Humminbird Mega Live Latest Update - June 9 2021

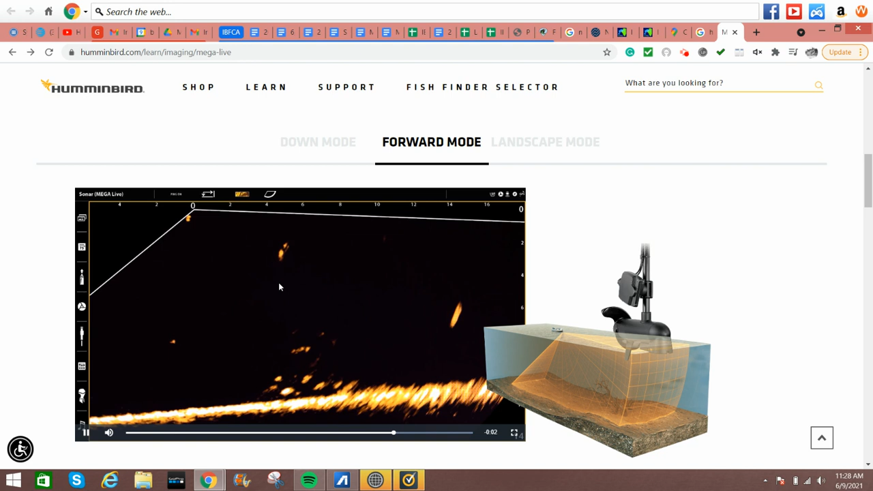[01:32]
This is more typical what you see people using the Panoptix LiveScope in this mode and this would be typically when you're casting out forward ahead of the boat. You're going to have it angled this way. So you're seeing that was a fish that was just caught there it looks like. And then you can go to the landscape mode and
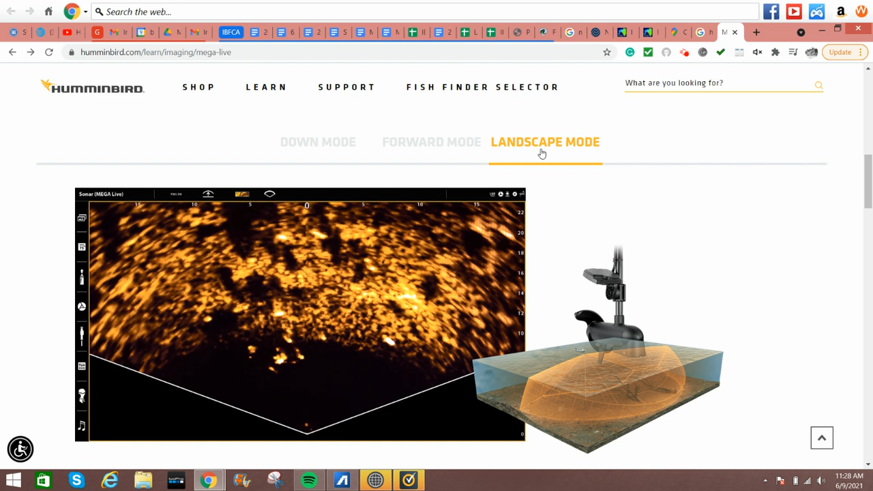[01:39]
you can see that they're showing this is how it would be situated on the trail motor. This is your view and then this is showing the fish and you can see the shadows of the fish. So if you're familiar with 360
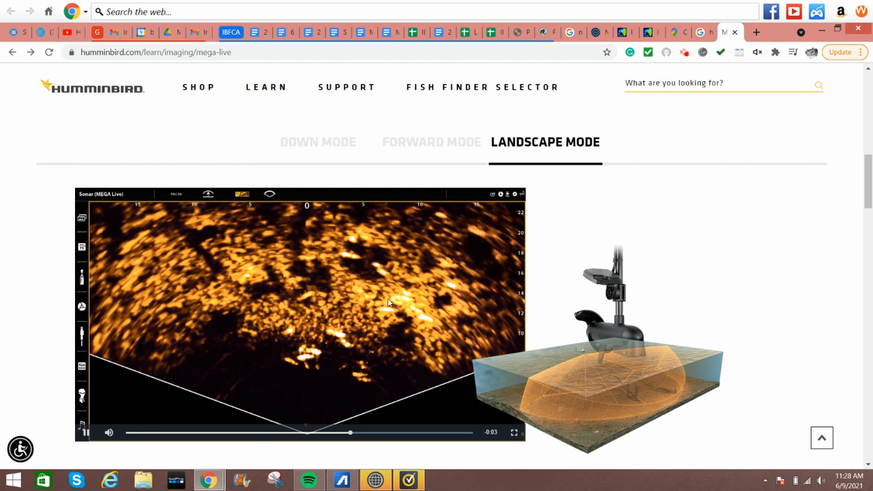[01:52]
or side imaging you'll understand what those shadows mean and whatnot. So you've got those three things to look at.
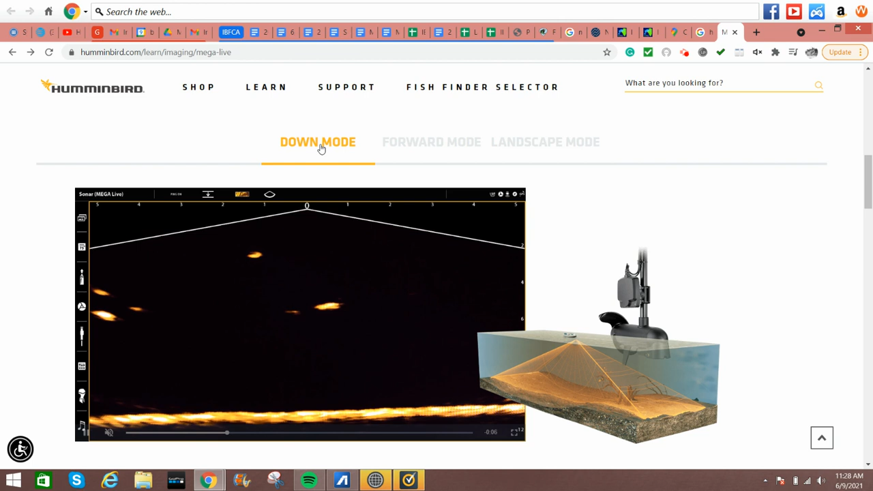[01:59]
If I keep scrolling down it says Mega Live Transducer accessory and it says upgrading to Mega Live Imaging is simple.
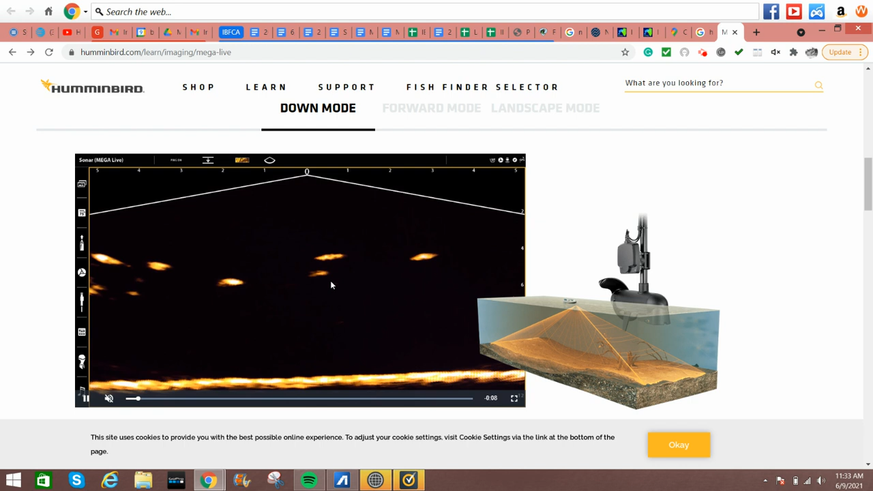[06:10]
with the Garmin you had a very narrow band where the fish would be in really good focus. And then when you get out of that band they're very distorted or you don't even see them at all. So it was very narrow.
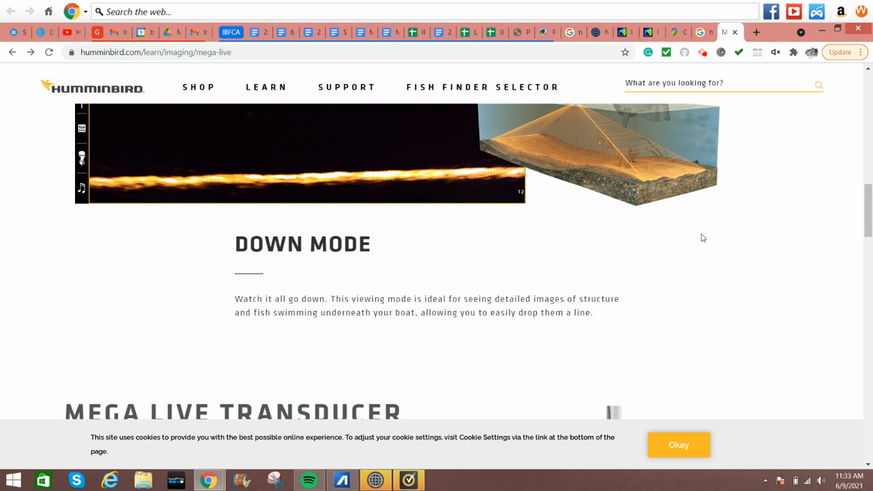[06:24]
And this says let's see if I can find where it is edge to edge clarity right here.
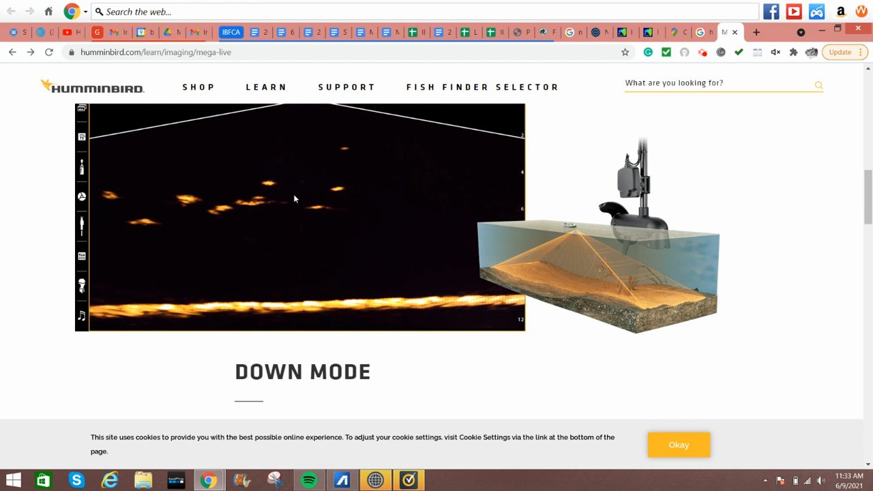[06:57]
And if you watch the little commercial with Brandon Polonek. Are you going to see the details of the fish?